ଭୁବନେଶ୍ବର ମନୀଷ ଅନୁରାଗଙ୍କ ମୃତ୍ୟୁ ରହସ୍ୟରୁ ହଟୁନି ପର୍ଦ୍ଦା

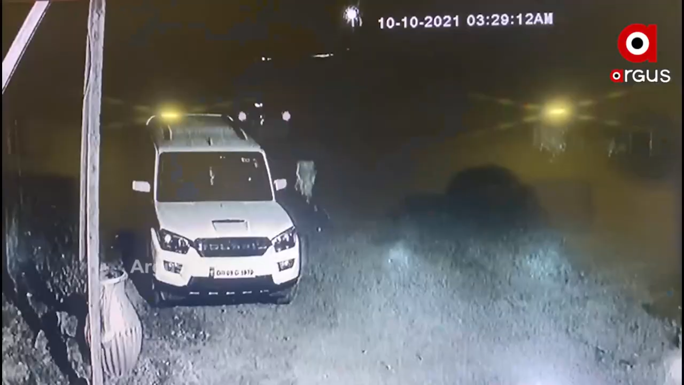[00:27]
स्थान पात्रपडा साउथ सिटी समय राती तिनिटा थिरिस नजर पकान्तु सिसीटीवी पुटेज
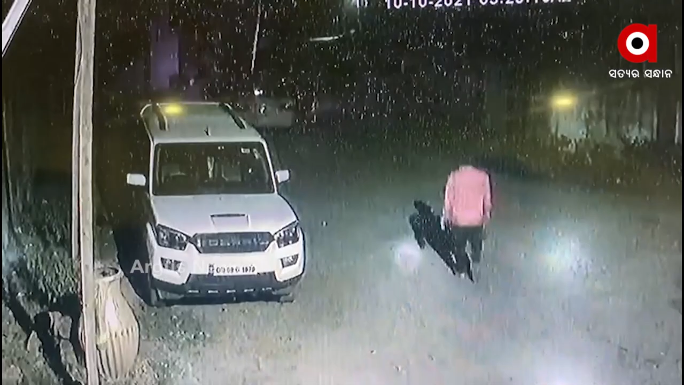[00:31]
उपरे होटेल रू पहार की जाउचंती मनिस
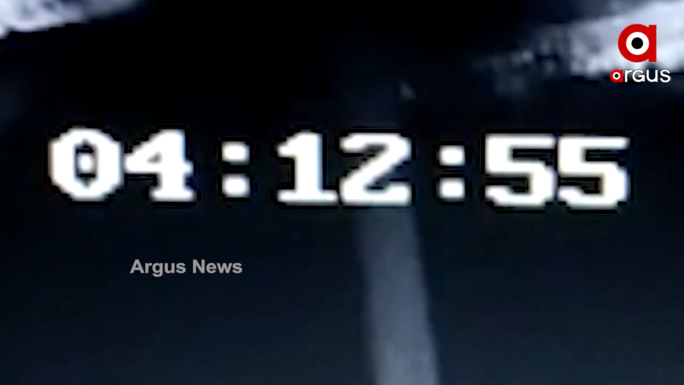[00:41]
समय भर चारिटा तेर सिसीटीवी पुटेज रोए द्रुस्य मनिस का
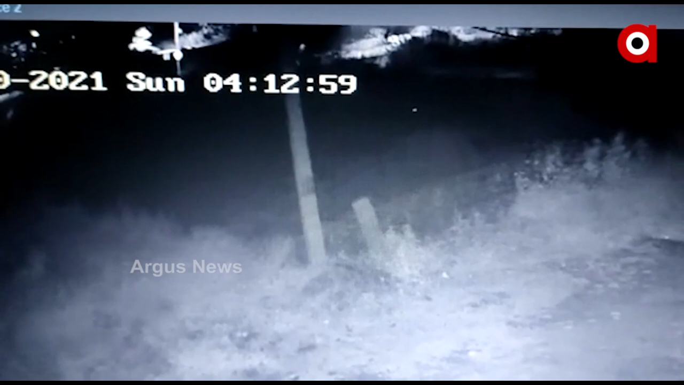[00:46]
मृतदेयमलितिवा पोखरी पाखर दुईजण व्यक्तिव पोखरी पाखरे चला बुला करू छन्ति
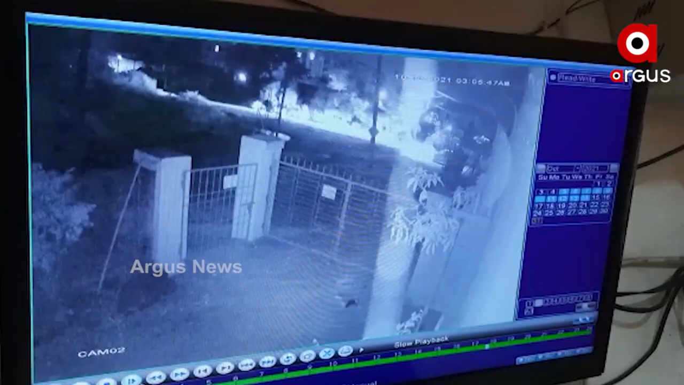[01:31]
संधेजनक अबस्थारे एक गाडी जाओ छी एबंक किछी लोको दोडा दोडी